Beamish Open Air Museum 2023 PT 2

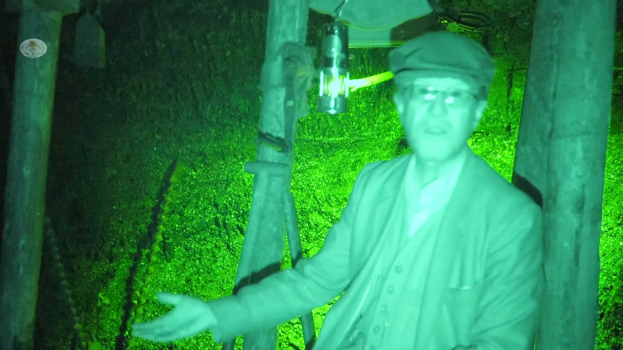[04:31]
So you might get it for 6 months and not make much money, frankly.
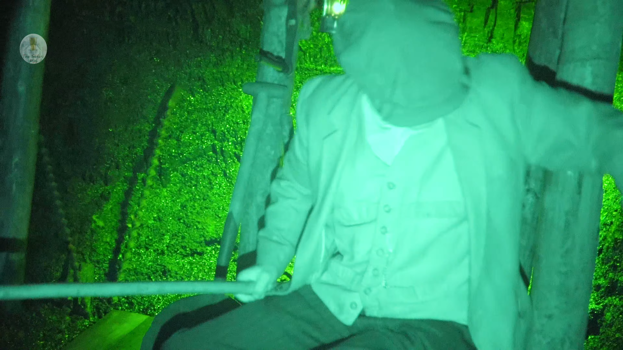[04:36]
This thing here, hand drill, nicknamed a monkey drill, it's currently drilling into the coal seam there. the idea here would be that you dig by hand, you dig from floor level up to about 18 inches and in for about 3 feet or so you're creating a void underneath your coal.
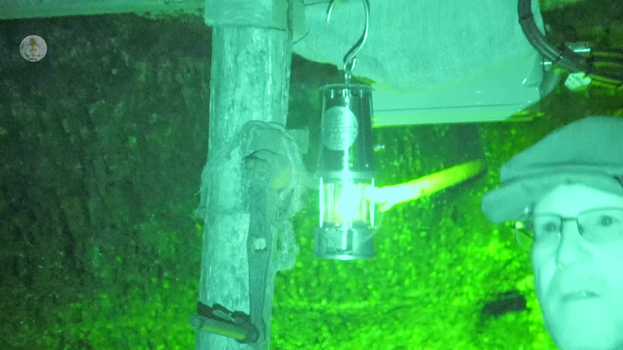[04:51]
Drill a hole, or two if you needed to, pack it with black powder explosive and detonate, so hopefully your coal ideally just drops in place, drops into the void that you've created, yeah?
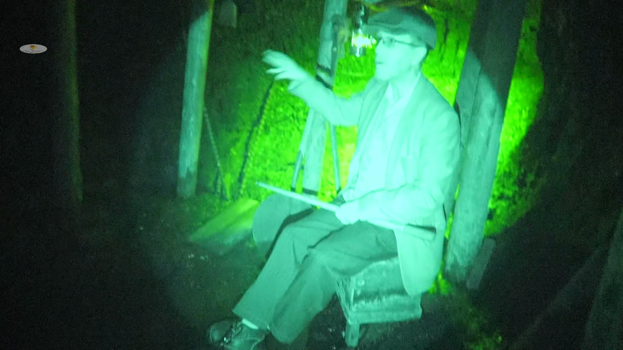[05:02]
You don't want too much stuff flying out, obviously. You're going to hit these things if it goes far enough up the tunnel. These are holding your roof up, so you don't want to risk damaging them. These ideally at the time would be Norwegian pine. Norwegian pine was popular as a pit prop because it'll talk to you. If the roof is starting to collapse in, the pit props will creak and groan and crack and splinter and give you some warning to get out.
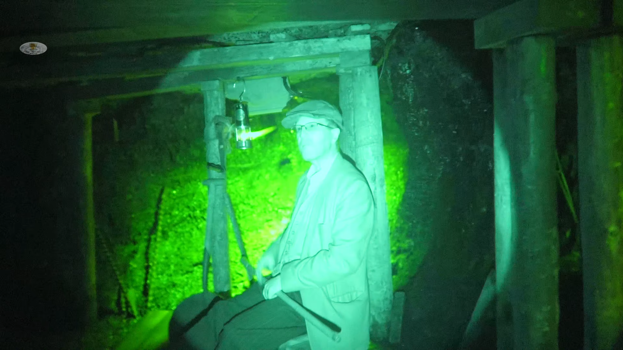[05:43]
This is genuine, alright, it's not battery powered or anything, it is a real miner's lamp. That's roughly the flame that you would work by. I'm going to switch the electric lights off so you see how much light you get from one of these.
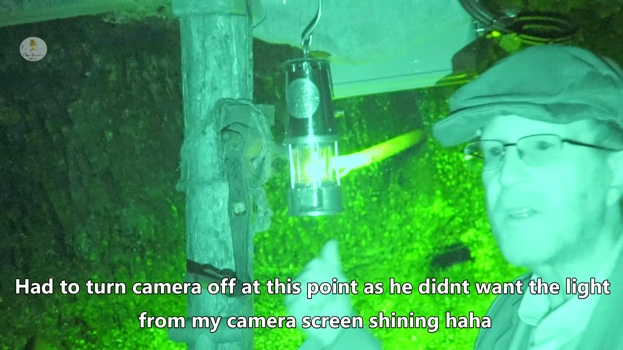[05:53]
It won't be bang on accurate because we actually get quite a lot of bleed over of light from further up the tunnel.